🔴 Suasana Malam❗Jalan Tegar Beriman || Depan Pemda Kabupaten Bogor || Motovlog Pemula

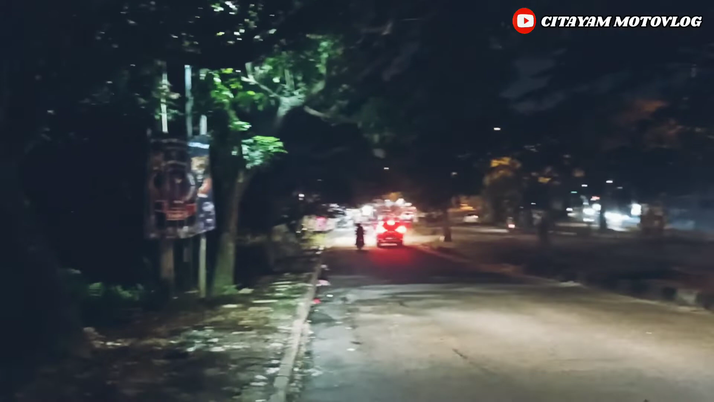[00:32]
Oke bro Kali ini gue lagi berada di Jalan Raya Tegar Beriman
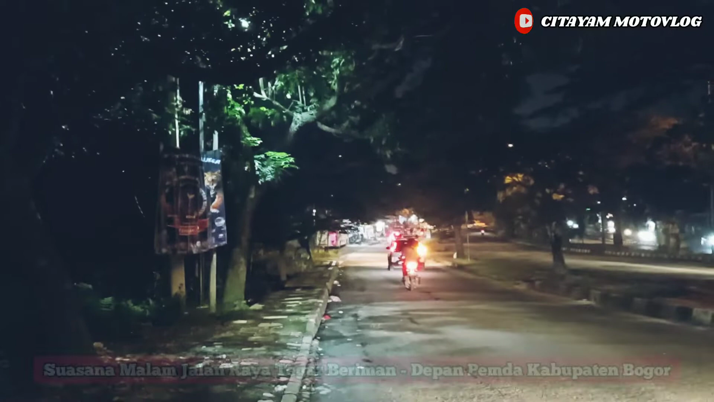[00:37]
Mengarah ke Cibinong City Mall ya bro Nah saya start
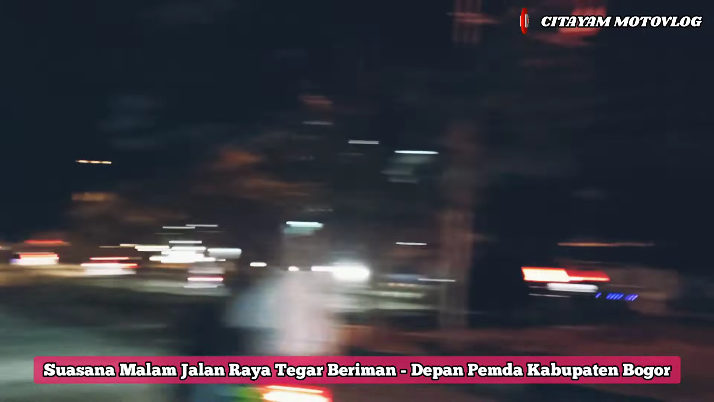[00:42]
dari pertigaan bambu kuning ya Oke bro Let's go bro Lanjut
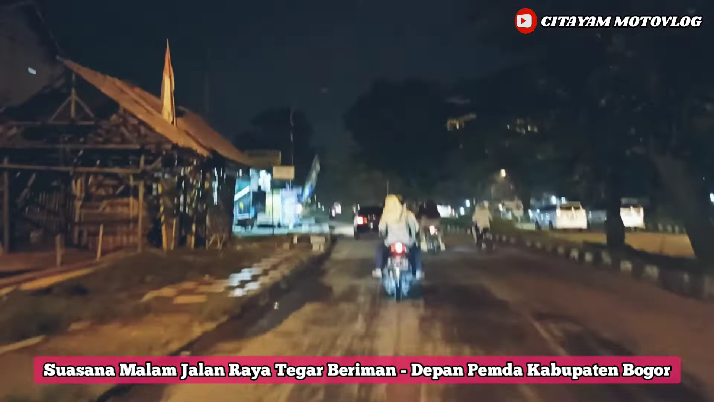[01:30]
jalan umumnya Apakah Sudah Apa namanya Apakah sudah sesuai Atau belum Itu bro Mengingat Jalan Raya Tegar Beriman ini Berada atau melintasi Kantor Bupati Kabupaten Bogor Ya bro Ini akses menuju Pusat Pemerintahan Kabupaten Bogor Begitu bro Terpantau sih Disini Masih terlihat PJU nya ya bro Untuk Lajur tengahnya Atau Lajur khusus mobil ya Harusnya
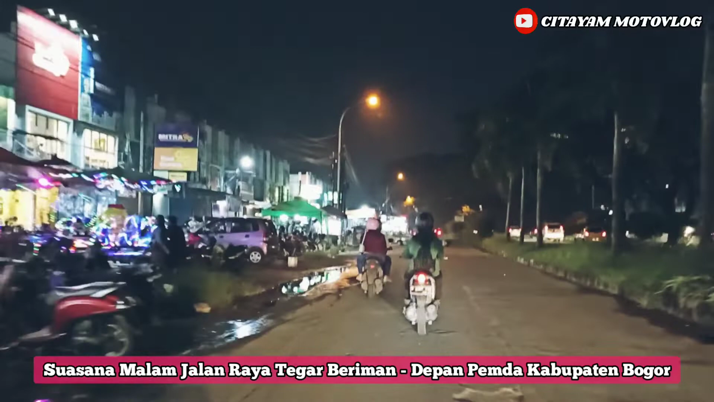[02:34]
Ini sebelah kiri Kita ini Udah oke ya PJU nya udah ada Udah dilengkap Dan berfungsi ya Gitu Oke bro Lanjut kita
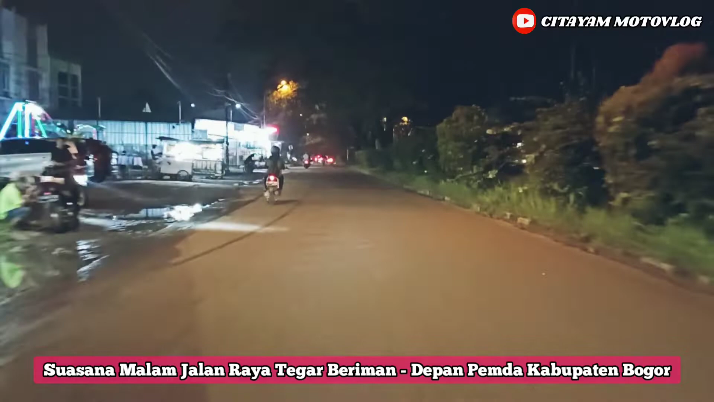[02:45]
Ini dia sebelah kanan Kita bro Kalau siang hari Adem banget Di sebelah kanan ini Karena
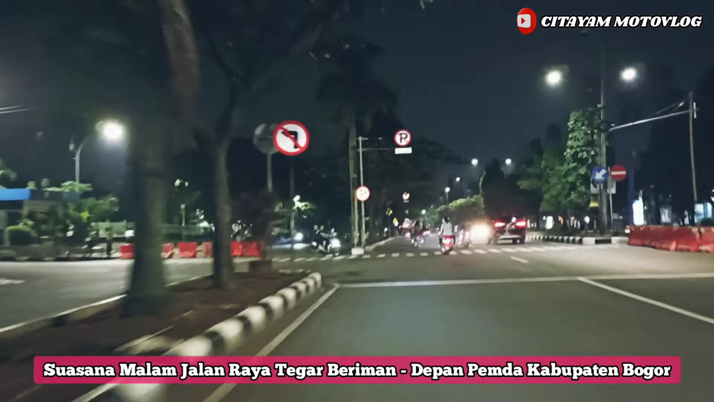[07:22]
Jalur cepat ya Nah ini dia Sebelah kiri kita Kantor Bupati Kabupaten Bogor Ada yang lagi Pakai Apa Mainin skateboard Juga ya